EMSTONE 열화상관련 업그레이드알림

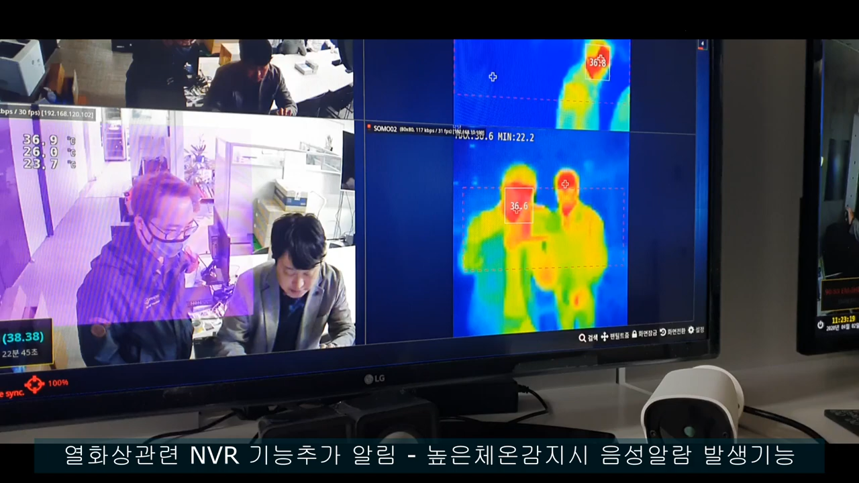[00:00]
안녕하세요. 엠스톤 정승용입니다. 지금 소모코, 금오코 지금 옆에 붙여놨고요. 금오코도 이제 소모코처럼 띄올로 이렇게 나올 겁니다. 아마 금오코도 굉장히 괜찮을 걸로 지금 예상이 됩니다. 근데 일단 MVR 업그레이드 된 거 하나 보여드리겠습니다. 온도를 지금 저기 난로를 지금 해놨기 때문에 높은 체온이 감지될 때 어떤 증상이 나왔는지 한번 보여드리겠습니다.